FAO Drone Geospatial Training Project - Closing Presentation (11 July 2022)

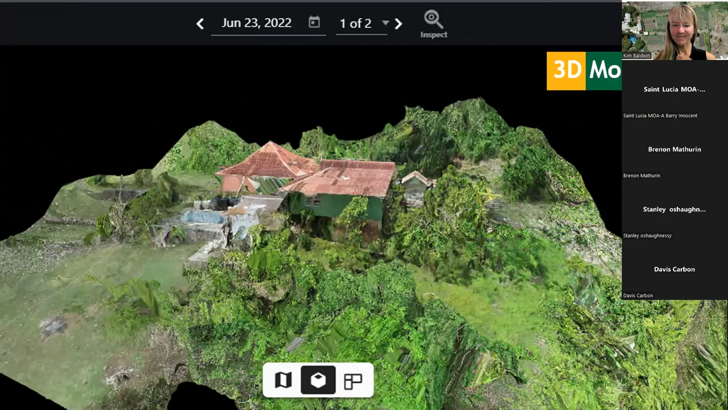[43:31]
Right, so this right there is a 3D model of a plantation house.